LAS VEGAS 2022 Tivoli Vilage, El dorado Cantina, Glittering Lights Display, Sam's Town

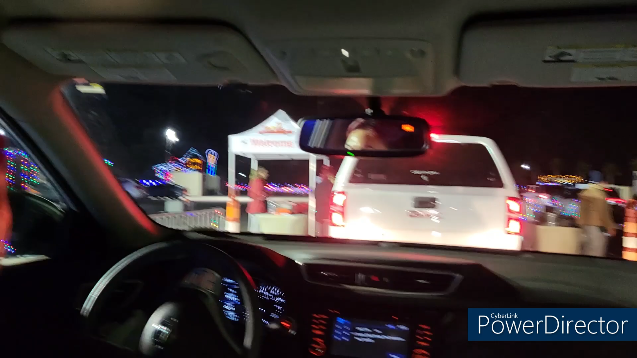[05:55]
Yeah, we have to wait. We have to wait, but we'll get some. And a windmill is right there.